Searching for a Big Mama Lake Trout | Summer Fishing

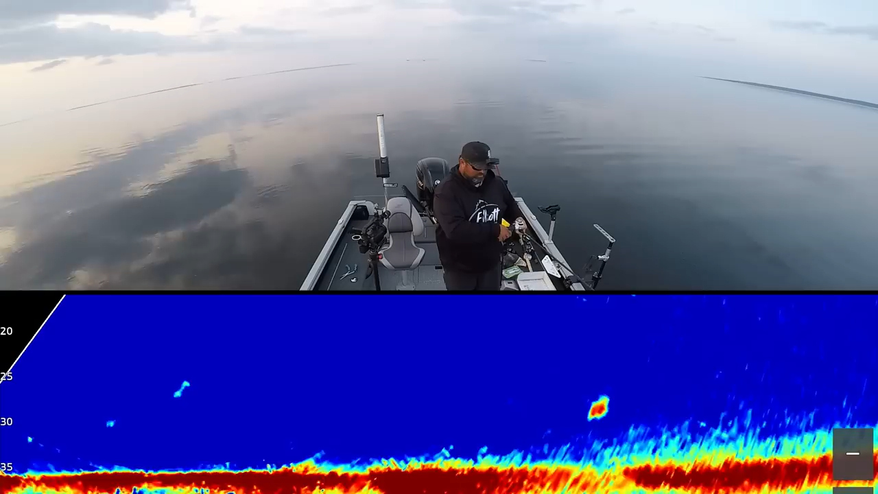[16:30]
It slacked me. I need that one that's further away. I need that one that's like 50 feet away here, 55 feet away. Casted right by it. Come on, it's falling. Oh, it went right to it, come on. I'm just gonna pop it back. If I get slammed out there, I'm gonna have to just reel down and set it hard. I think he picked it up. Oh no, no way.